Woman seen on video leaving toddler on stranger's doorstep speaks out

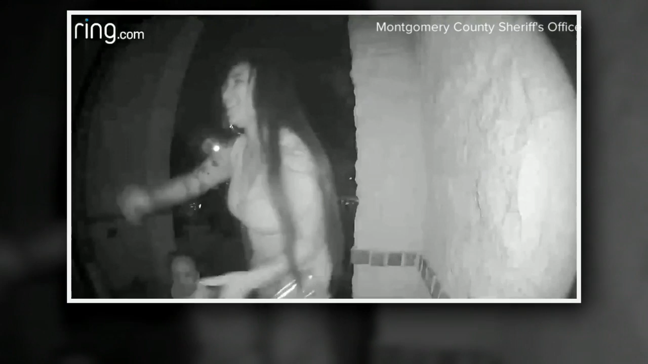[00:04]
It is 10 seconds of video that had the world asking why two-year-old Royal Simmons was caught on doorbell video being dropped off at a home in the spring area by a family friend, Kira Woods.
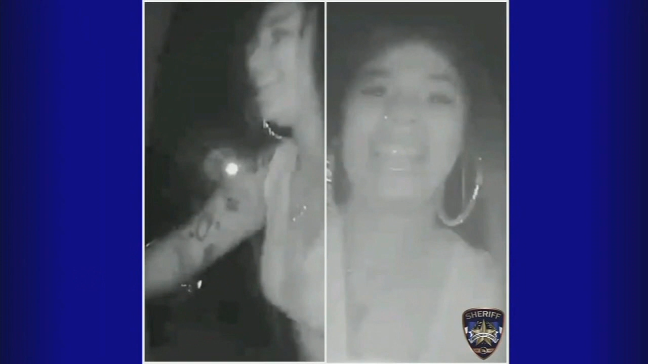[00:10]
Turns out this was the wrong home and the rapid drop-off
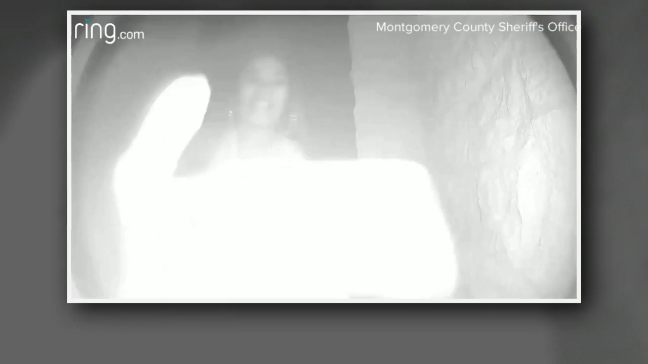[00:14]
shows Woods only waited with the child for eight seconds on the front porch before running to her car. Woods says there is an explanation.
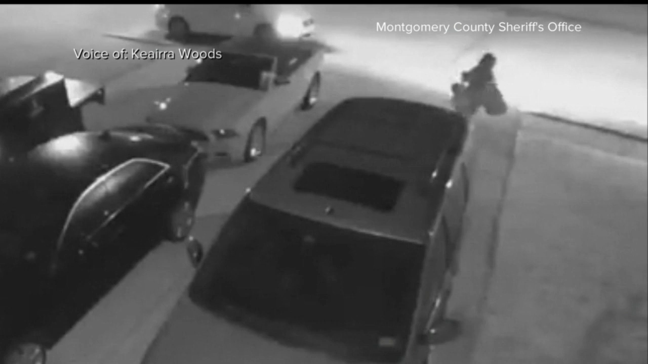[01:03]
I say, it's like five cars out here, a red car, a black car, and a white car.